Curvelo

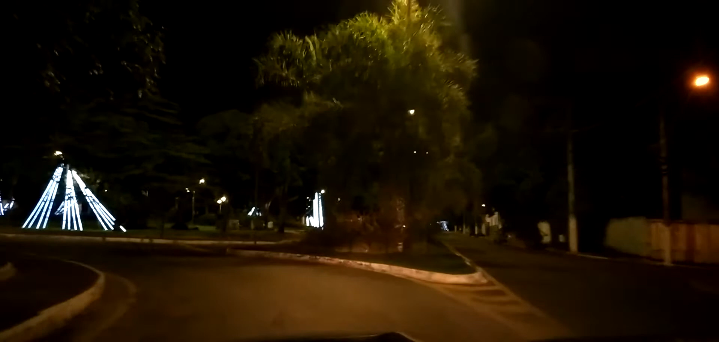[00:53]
sem o movimento da festa, né? A gente chega aqui, dia de festa, isso aqui é um trânsito pesado, tá aí a Basílica, né? Praça aí principal. Realmente fica povoado de gente, de ônibus.
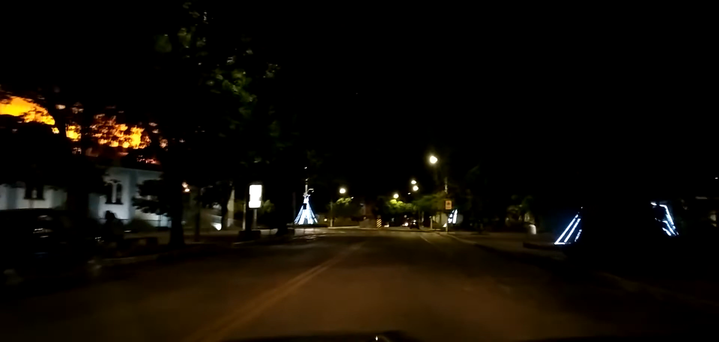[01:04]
Do lado esquerdo aqui está a Basílica de São Geraldo.
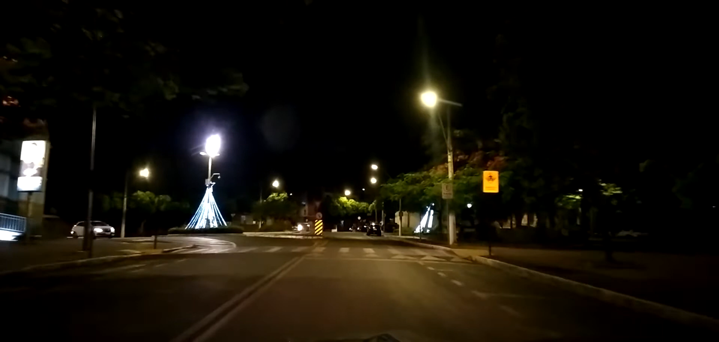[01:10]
Muito bonita, né? Muito linda a Basílica ali.
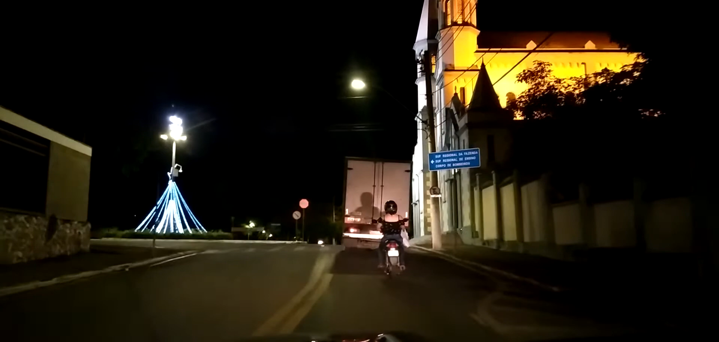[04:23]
Estamos chegando novamente aqui na Basílica, aqui do meu lado direito. A gente está passando pela igreja de São Geraldo. Vou fazer novamente aqui um contorno nela para vocês estarem vendo.